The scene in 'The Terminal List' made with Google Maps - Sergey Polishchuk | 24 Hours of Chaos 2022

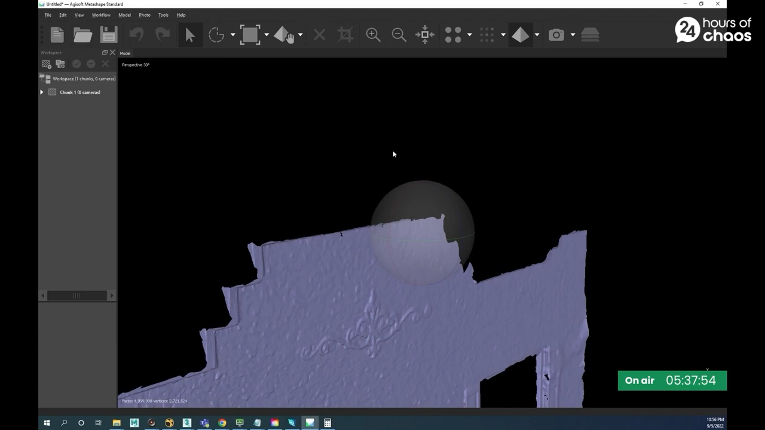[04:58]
without LiDAR or survey data or lens information, you will need to think fast because the production train does not stop.
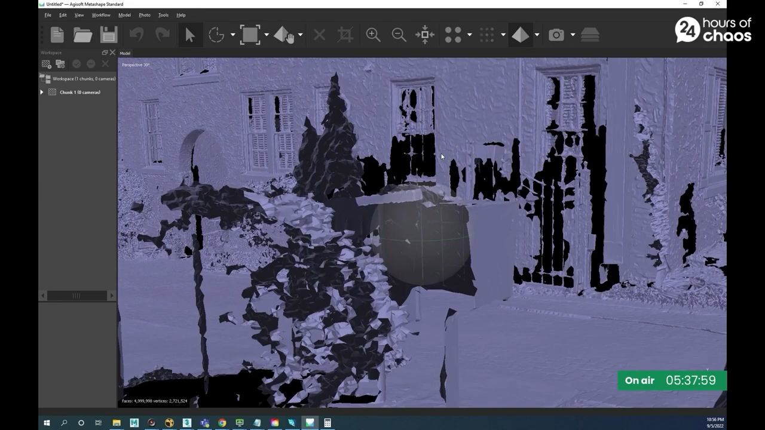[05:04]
And this was the case here. We had no info besides the shoe location. So I did what any internet stalker would do.
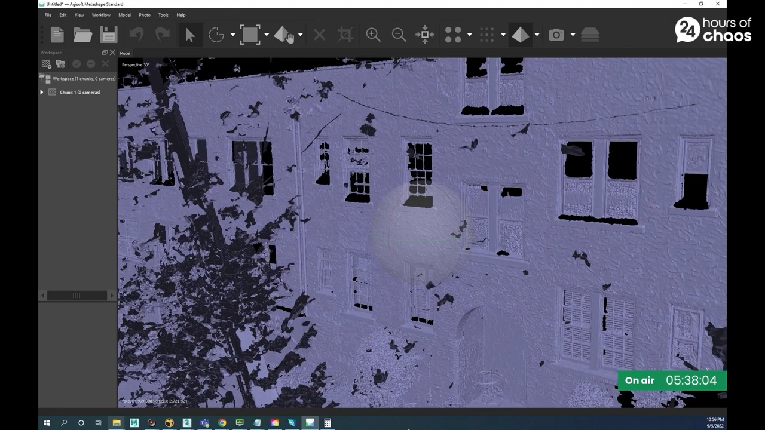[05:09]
I hit Google Maps and try to get a sense of the environment from the street view.
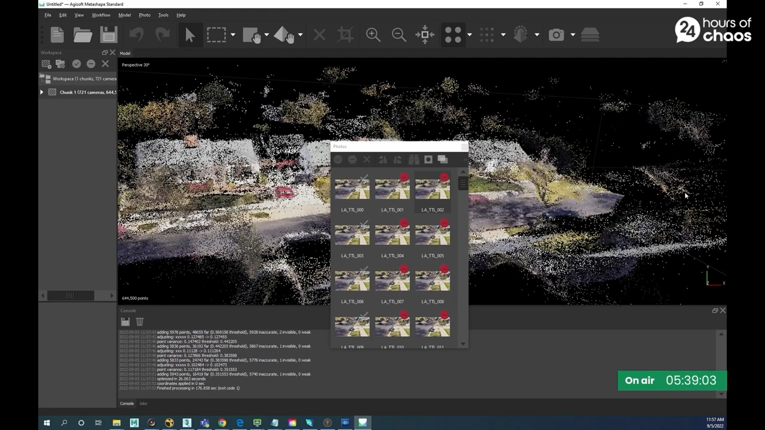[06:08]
and then a denser cloud based on the tie points from the point cloud previously generated, and finally a fully textured model.
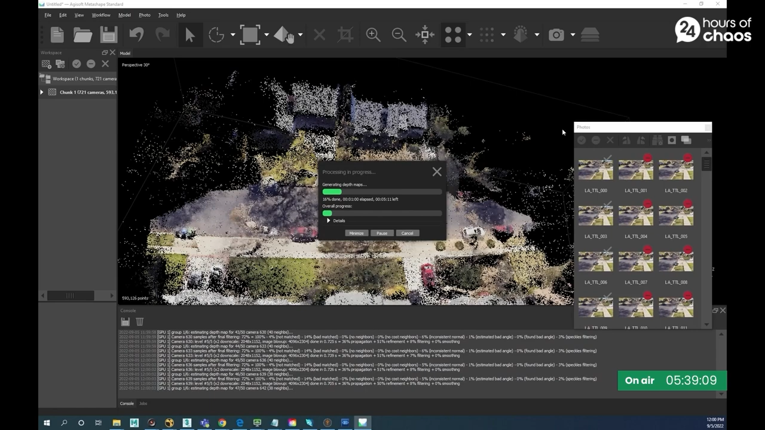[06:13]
Next step in the process is to go back to Google Maps and try to get a measurement for the location.
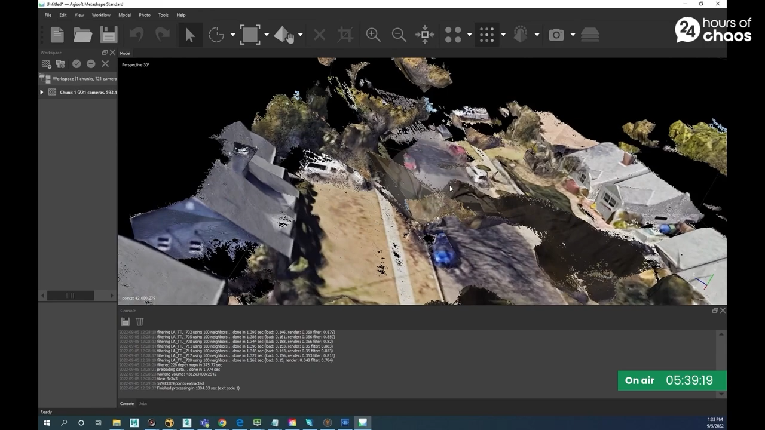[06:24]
That measurement we can use to scale the generated environment geometry.
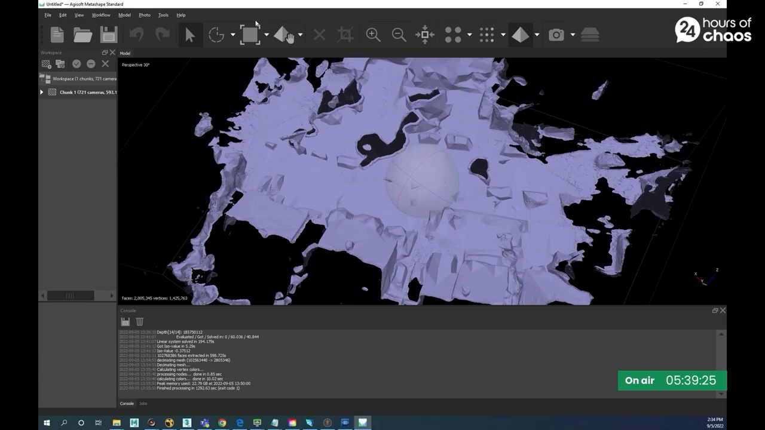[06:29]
And that's done simply in the 3D package of your choice. Mine happens to be 3ds Max, Max for Life. And it just takes one scaled reference object and a few adjustments to the pivot point,
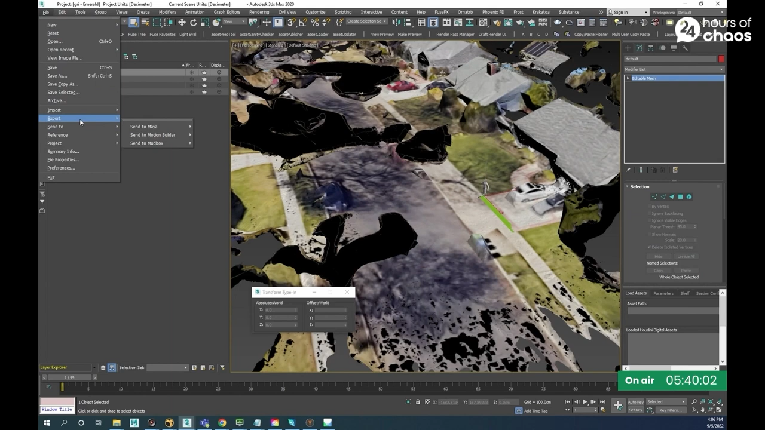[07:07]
And when we're happy with the result, we export the geo out to track an application where the rest of the magic happens.
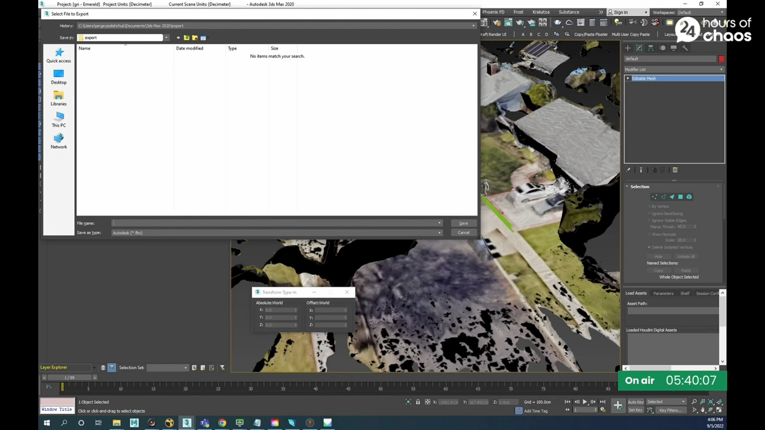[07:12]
It's time to actually load in your newly minted ref geo into a tracking application.
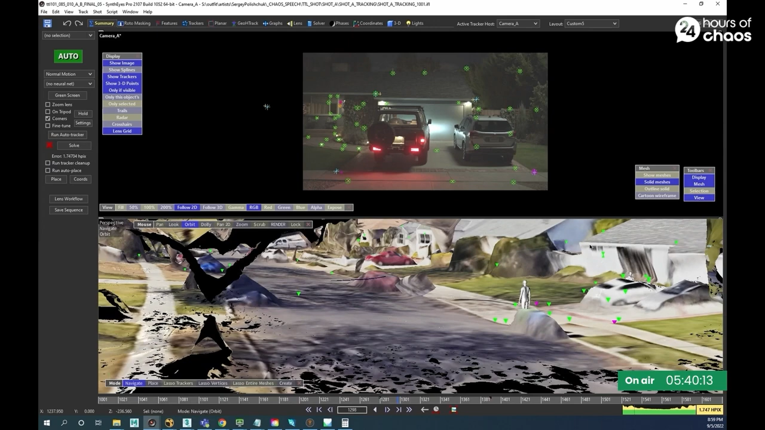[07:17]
Add 2D trackers to the duration of the shot.
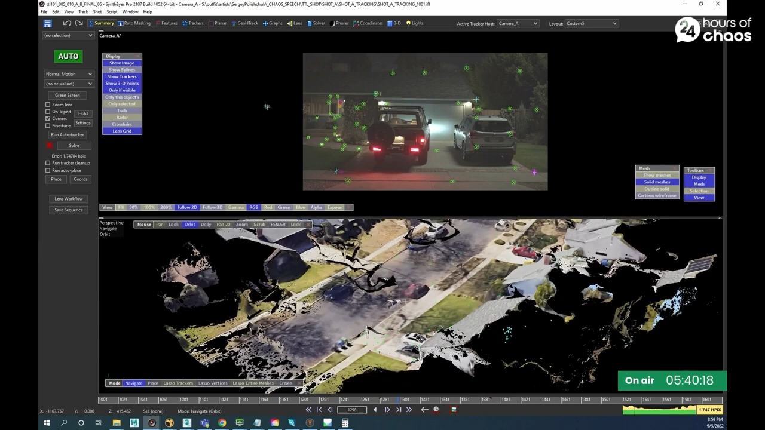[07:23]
I like to make sure that the 2D tracking points that I'm adding to the plate are also available to identify in my ref geo.
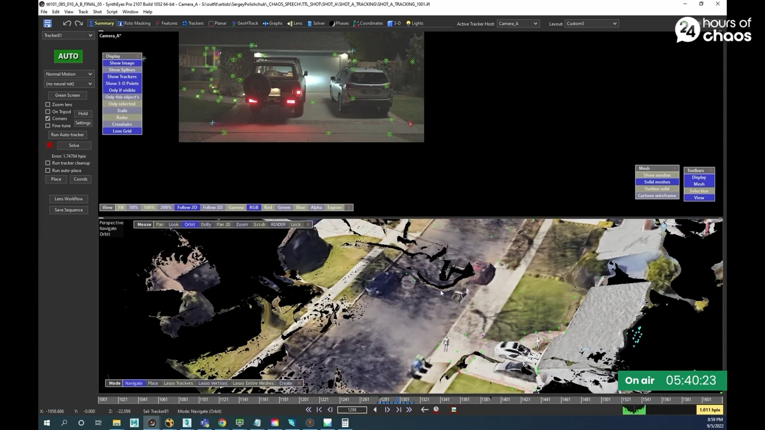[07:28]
It's a bit of a tedious process. I like to be confident in my trackers, so I skip the boring part for you.
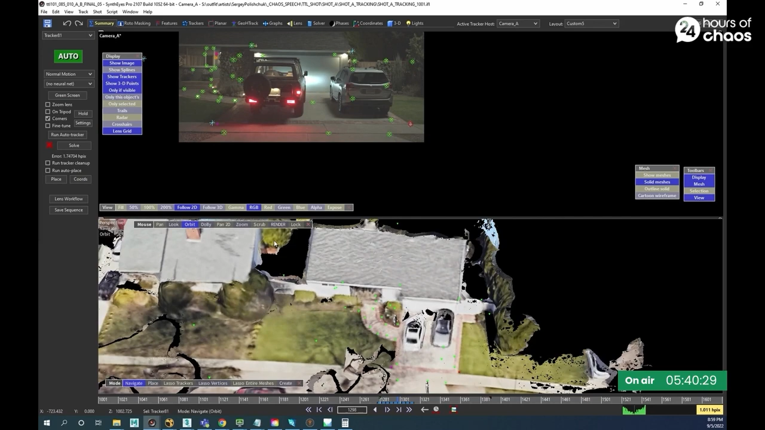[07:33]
However, it's very important to pay attention to the point validity and footage noise, etc. Okay. The algorithms for solving or triangulating camera are pretty much the same across all applications,